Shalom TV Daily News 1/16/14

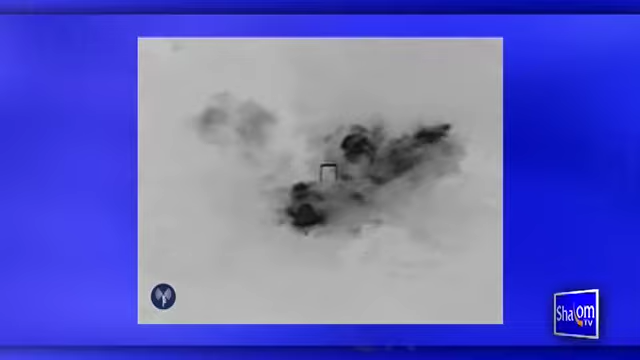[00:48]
The IDF spokesperson said that the IAF had direct hits on all its intended targets.
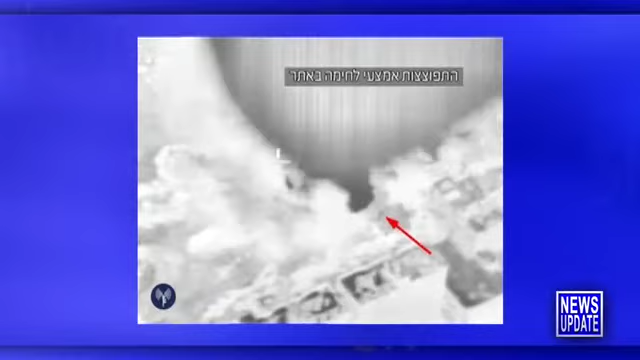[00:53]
Palestinian sources said that five Palestinians were injured in the IAF strike, but that no injuries were life-threatening.